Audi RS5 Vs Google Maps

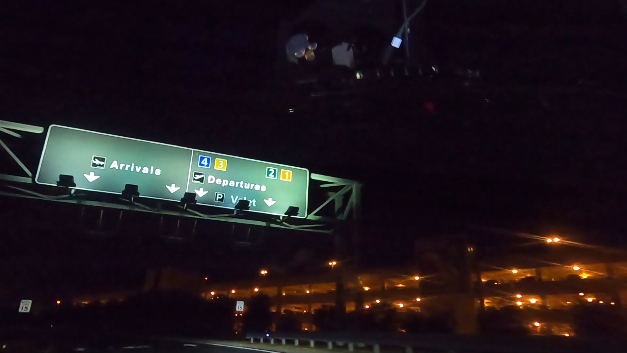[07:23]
We're looking for gate number 3 for his flight. So we beat the GPS for more than an hour.